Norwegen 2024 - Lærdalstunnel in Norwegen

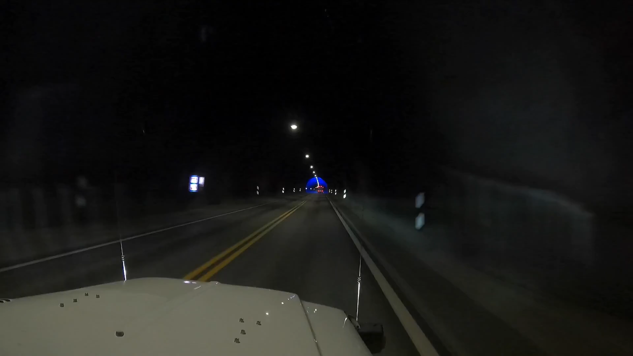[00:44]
Damit die Fahrt nicht zu langweilig wird, gibt es drei beleuchtete Hallen, die das Ganze optisch etwas unterbrechen sollen.